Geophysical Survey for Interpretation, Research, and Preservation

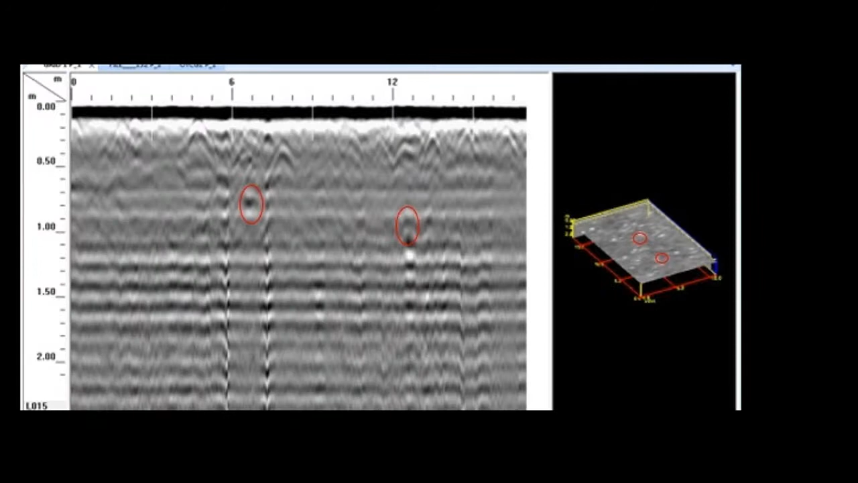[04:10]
Our results were more conclusive here than at Old Terrace Cemetery. You can see in the first image a row of known burials and their resulting radar signatures. In addition to the marked graves, we were able to identify several unmarked graves inside the fenced area and several more outside of the fence.
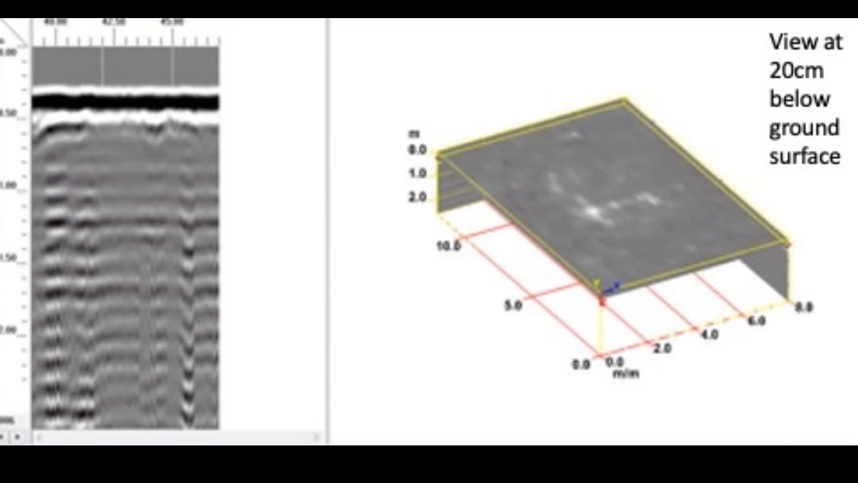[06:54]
We think that this surface results from a compact floor, possibly a buried wood plank floor. In September, archaeologists Chris Merritt, Mike Sheehan,
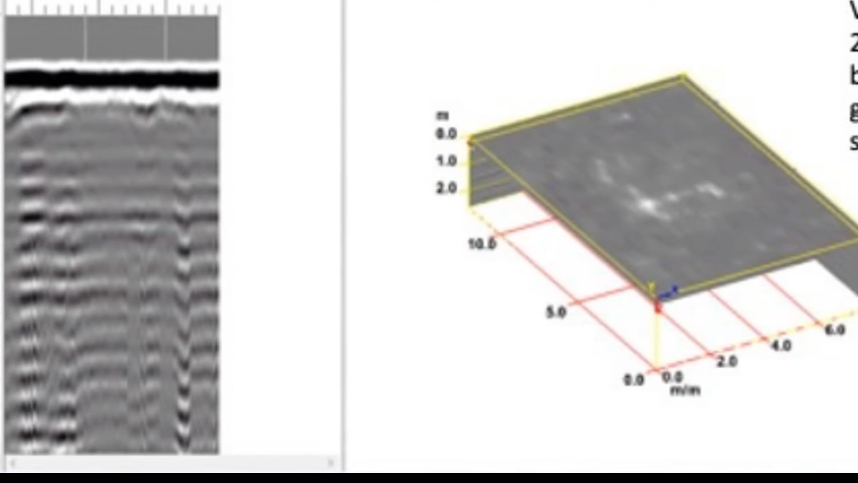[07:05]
and Ken Cannon excavated a house feature at Terrace,
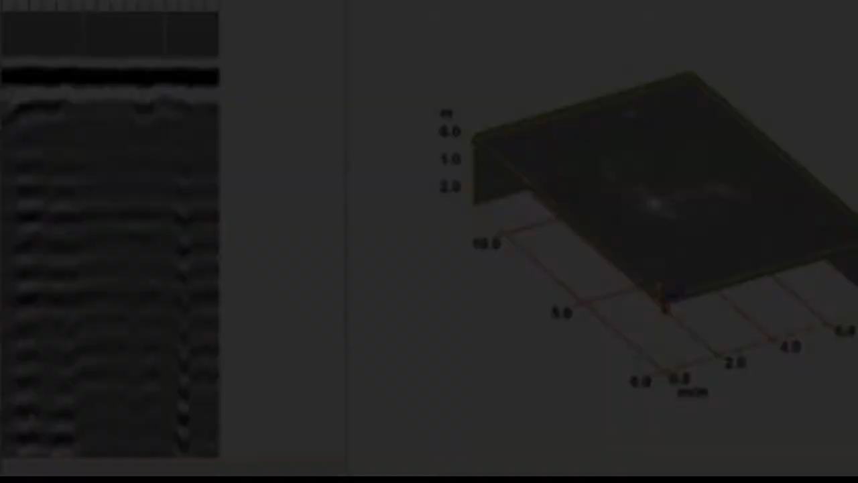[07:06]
revealing a portion of a wood plank floor.
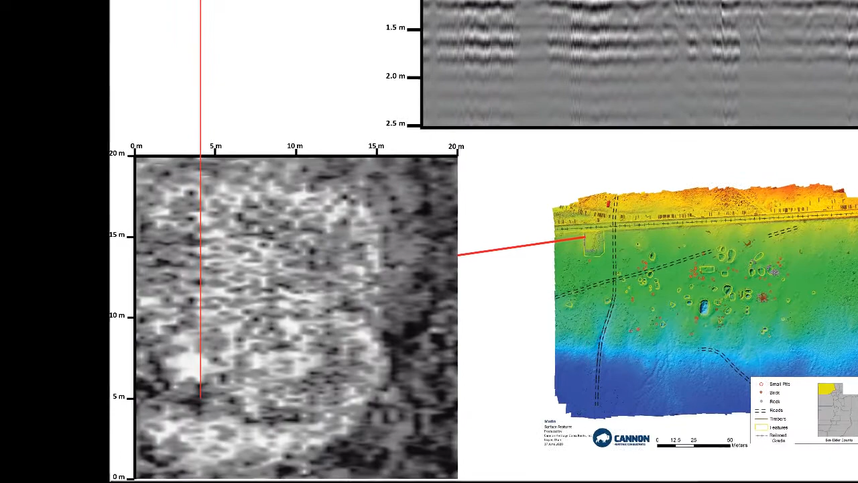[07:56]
We identified a single subsurface feature about 55 centimeters below the surface.
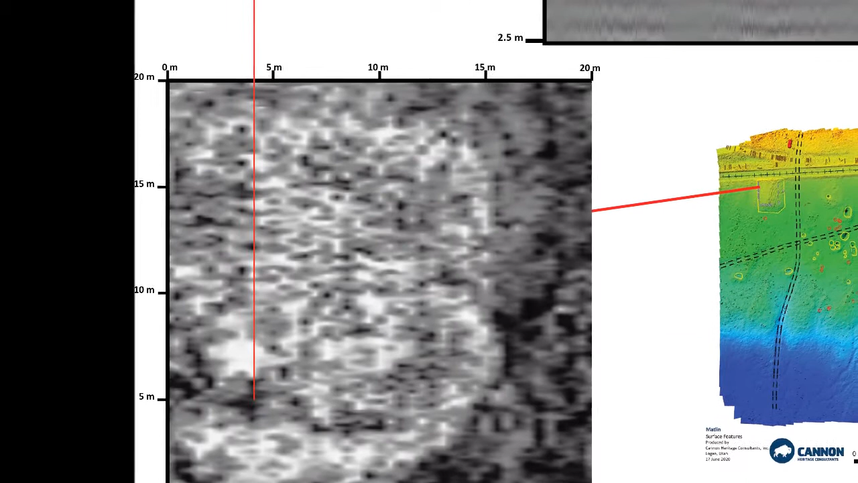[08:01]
Through data post-processing, we could see that the feature included a buried wooden platform.
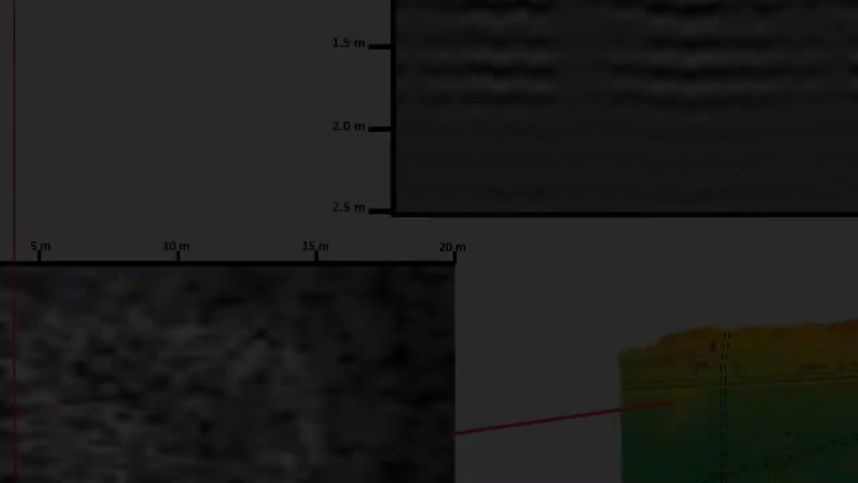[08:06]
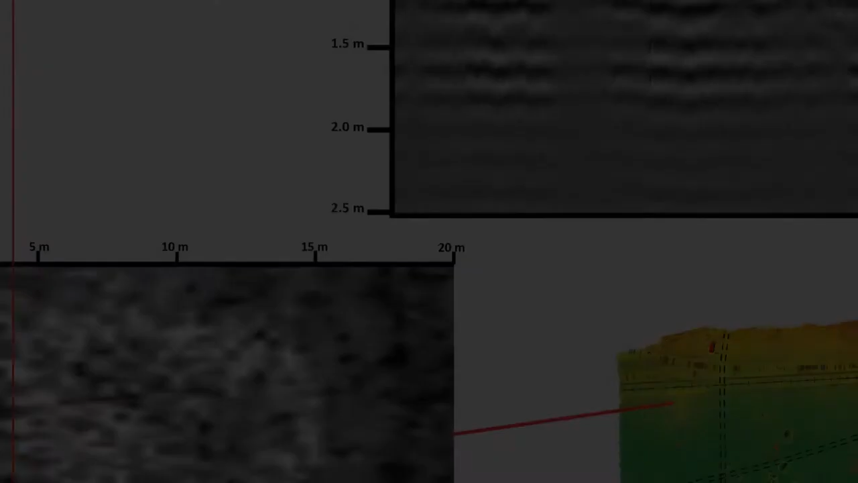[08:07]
The platform likely served as the foundation for a building that may
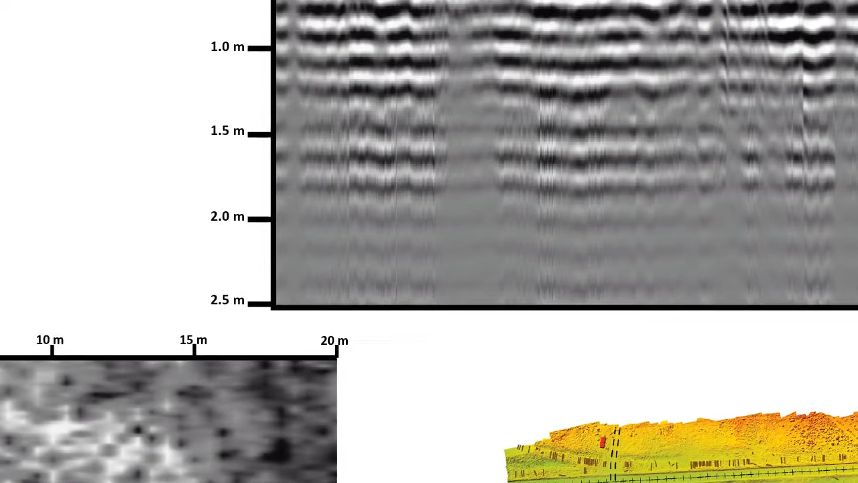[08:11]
have been used to store and load various railroad cargo. The drone imagery illustrates the unique opportunity afforded by the fire to visualize the ground surface.
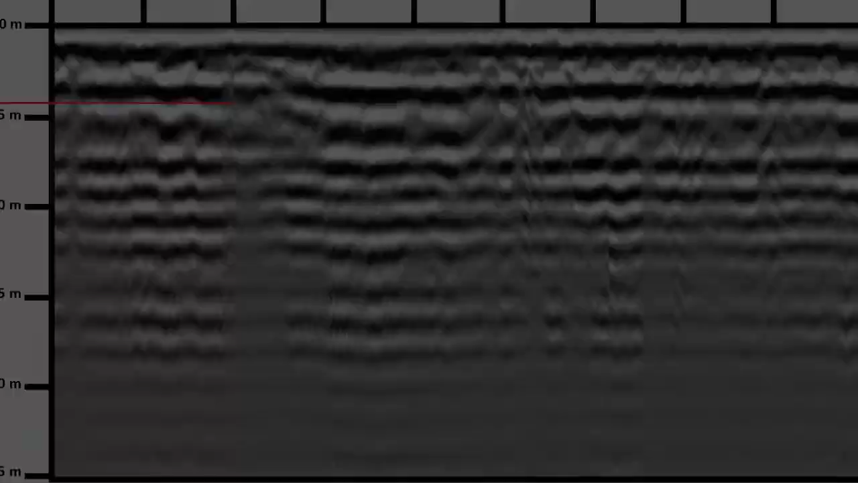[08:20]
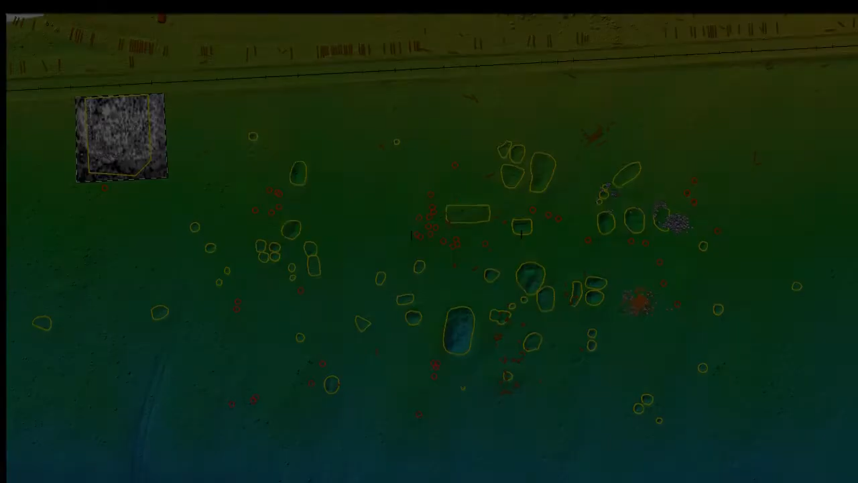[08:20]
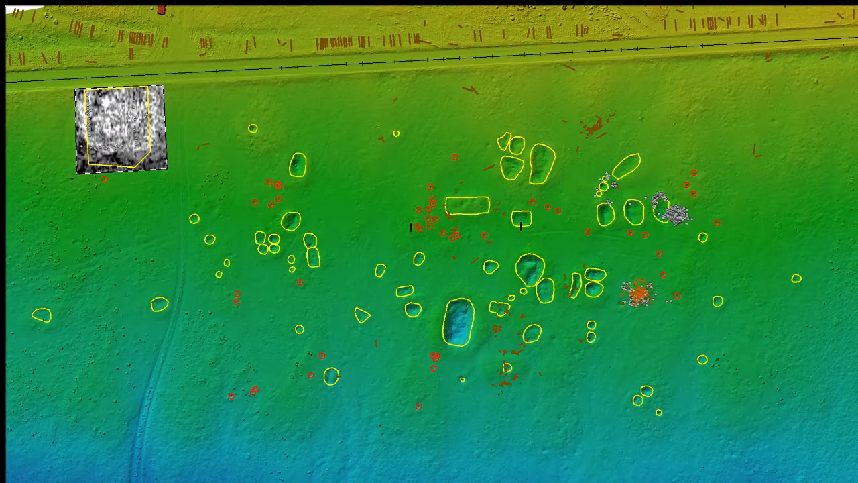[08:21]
A number of historic features are now visible that were not visible prior to the removal of the vegetation at the site.